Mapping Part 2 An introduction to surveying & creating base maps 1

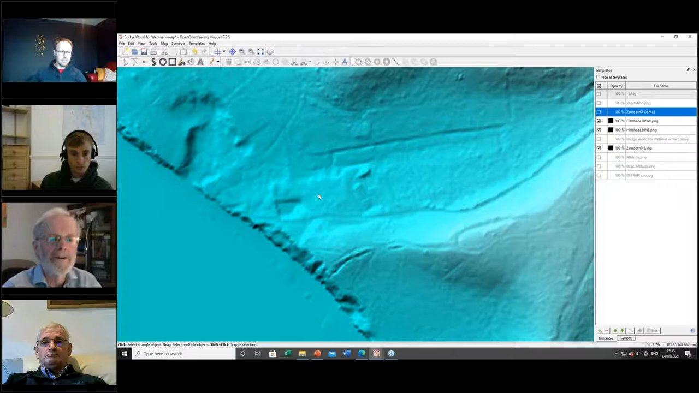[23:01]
you get out there you'll find that that one's a path and that one's a ditch um looking in this little area here i can bring in some tight contours uh these are very tight contours that are coming in now and between with the two of them i can see that i've got a nice knoll there and i know exactly what shape it is though to be honest the detail of that is far too detailed for the map
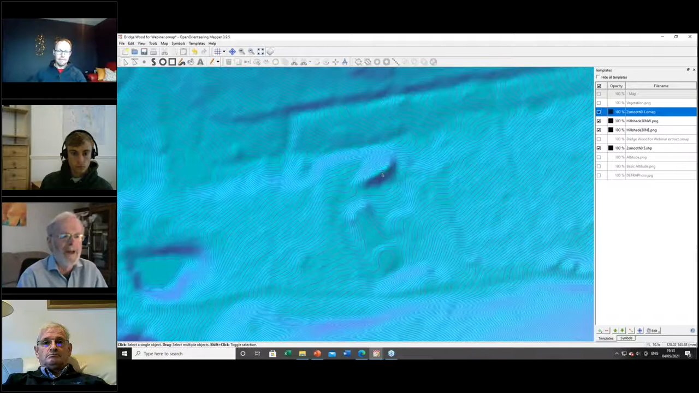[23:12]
and i've got a pond there and you can draw the shape of the pond really really well um obviously you've got to be careful with this that you don't put too much detail on the map it will be far too easy
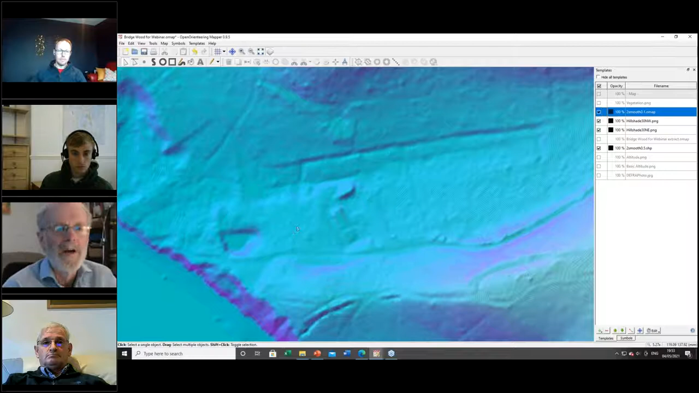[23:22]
but i find this uh very helpful for locating exactly where some of these contour features are
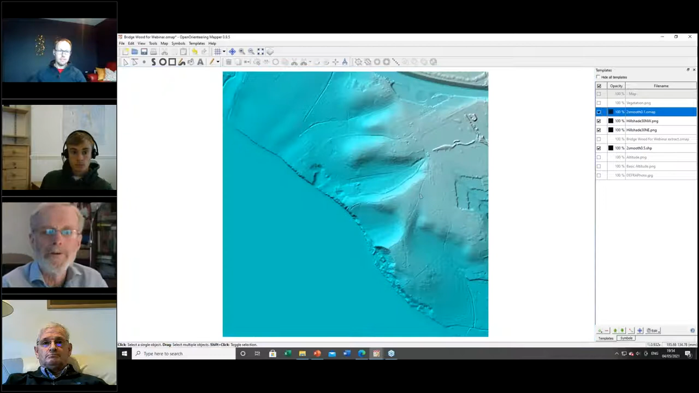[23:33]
so that's lidar for contours what about lidar for vegetation i'm going to head back to my chantry map
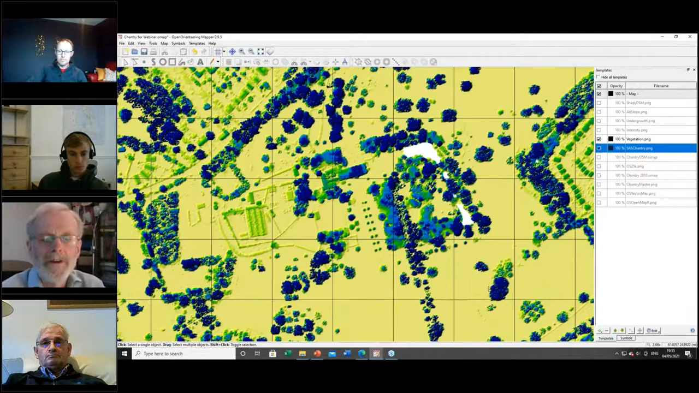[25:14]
trees very useful uh i use that all the time um and um
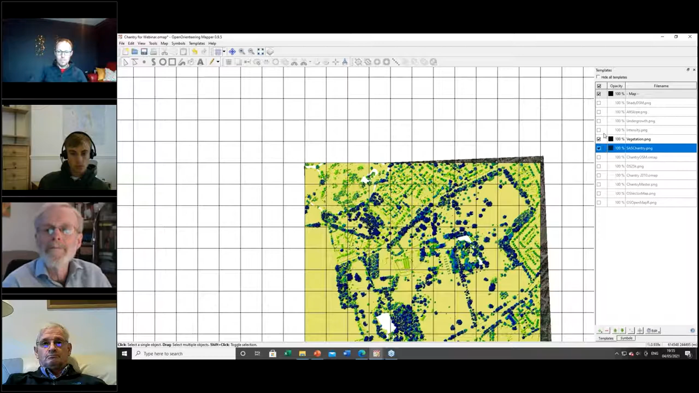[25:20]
if i go to the bridgewood map um you'll see how it looks like there
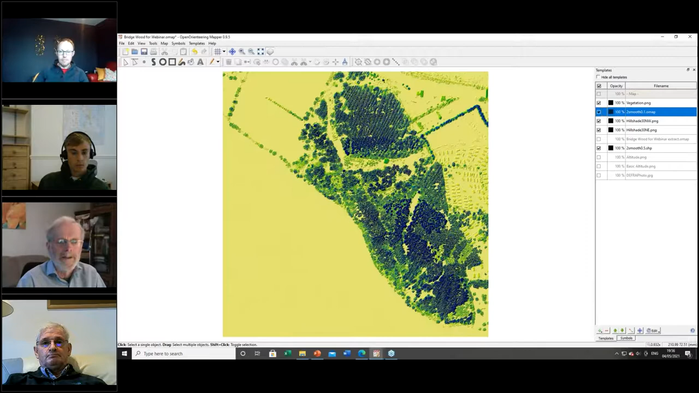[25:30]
and this is a slightly differently looking uh template but you'll see how i can pick out vegetation boundaries oops so i didn't mean to bring it up that's fast but you can see them now vegetation boundaries quite clearly which
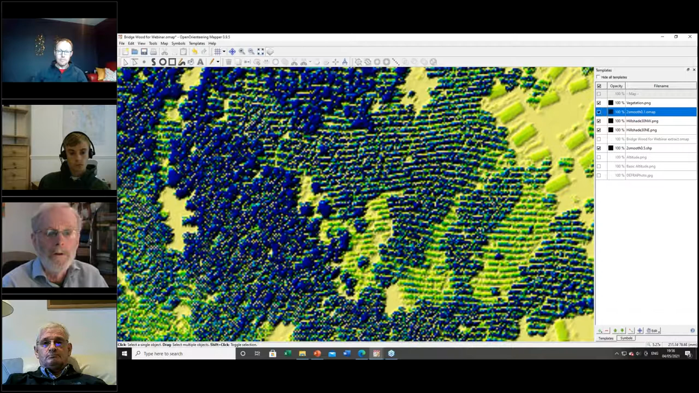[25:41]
aren't shown in the photographs so that's really useful having those um back to chantry because i put in just a couple more very quick um uh